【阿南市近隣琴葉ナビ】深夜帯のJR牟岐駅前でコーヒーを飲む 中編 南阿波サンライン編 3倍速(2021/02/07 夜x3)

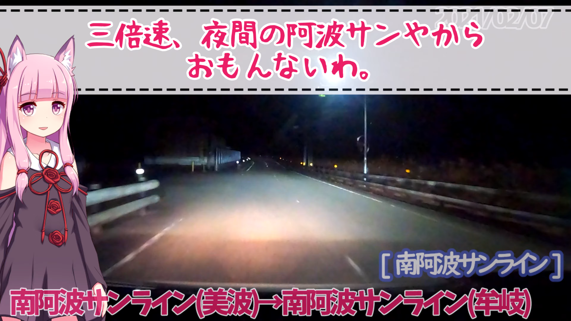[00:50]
昼間は景色もいいんだけどね。
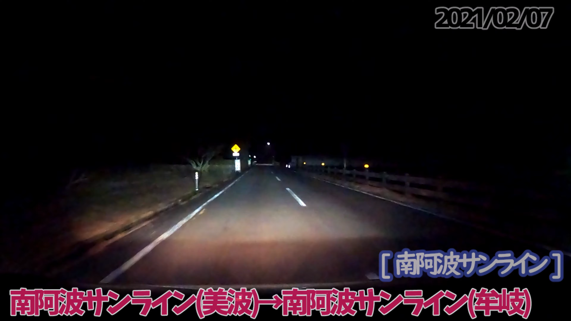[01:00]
料金所はこの辺りだったかな、忘れちゃったけど。